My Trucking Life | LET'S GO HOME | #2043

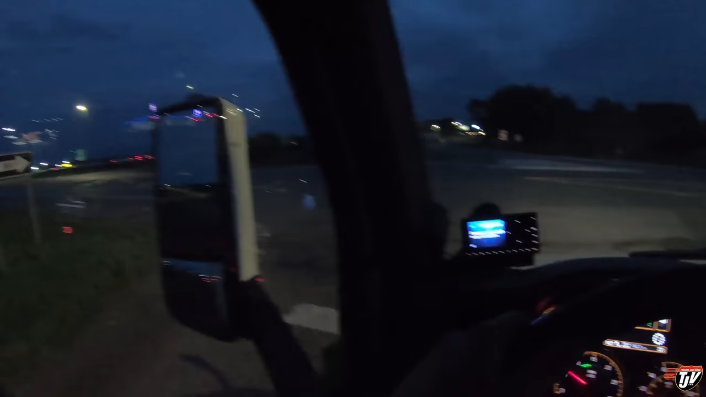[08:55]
We got that bug splat right in front of the camera.